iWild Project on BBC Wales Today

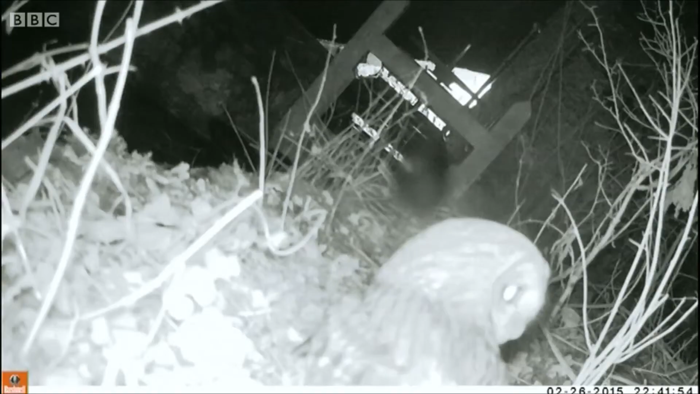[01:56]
We may have assumed that tawny owls and rabbits regularly pop up in the wilder parts of our communities.
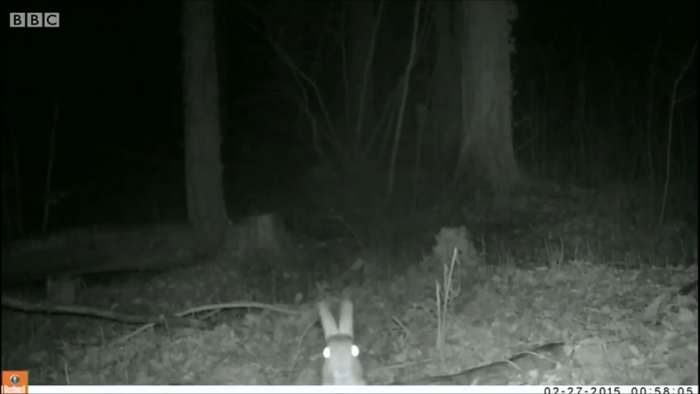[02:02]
But now we have the photographic evidence to prove it.